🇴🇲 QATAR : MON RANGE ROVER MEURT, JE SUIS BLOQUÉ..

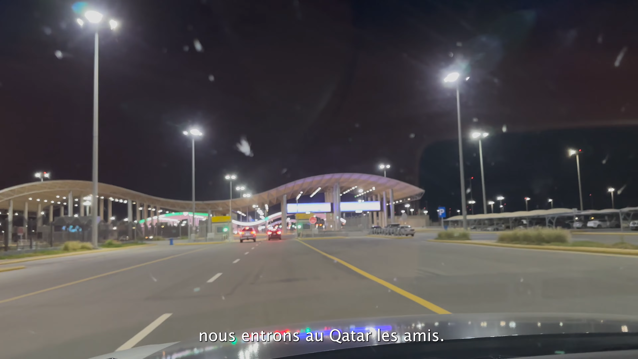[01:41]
Nous quittons l'Arabie Saoudite, nous entrons au Qatar les amis. Désolé pour le pare-brise.
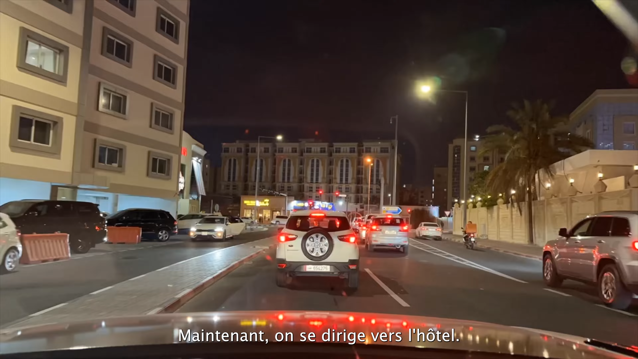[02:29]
Je tiens à préciser que les routes, elles sont magnifiques, elles sont propres, ça se voit que tout est neuf suite à la Coupe du Monde.
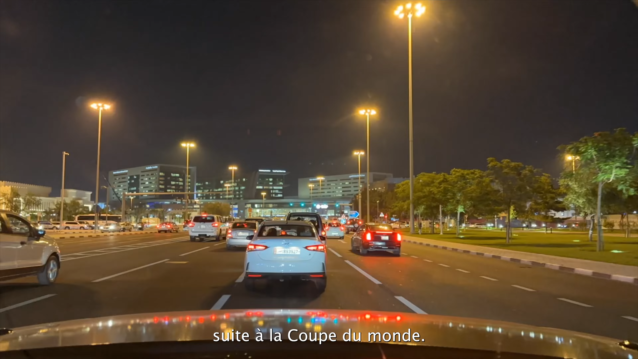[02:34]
Par contre, si je peux relever quelque chose, les gens ne savent pas rouler.